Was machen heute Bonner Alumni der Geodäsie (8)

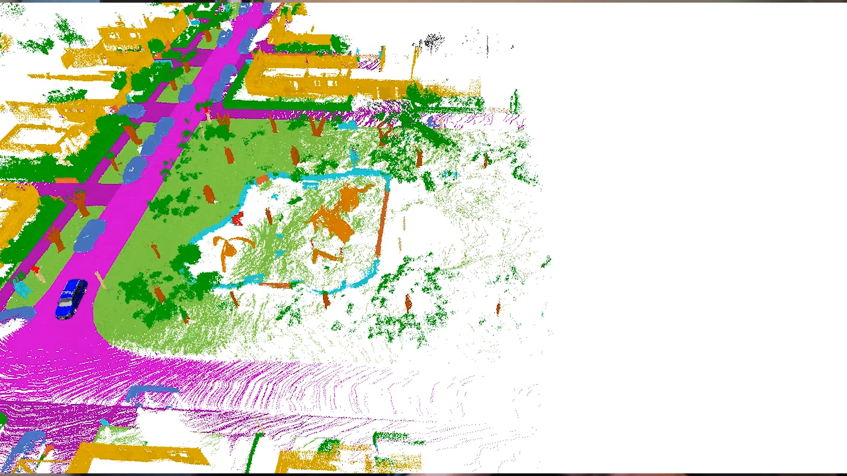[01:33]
Diese Daten kombiniere ich mit Hilfe modernster Technologien, um dem Fahrzeug eine digitale Kopie unserer Umgebung bereitzustellen.
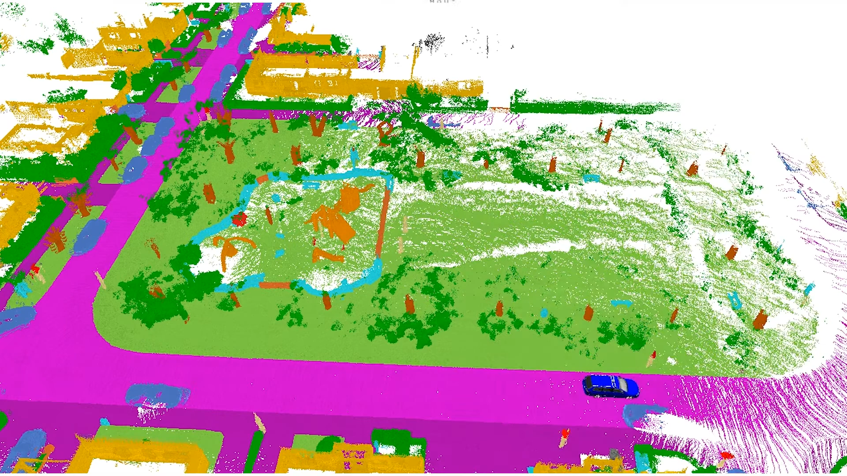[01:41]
Am Ende dieses komplexen Prozesses entsteht eine zukunftsgestaltende Fahrweise.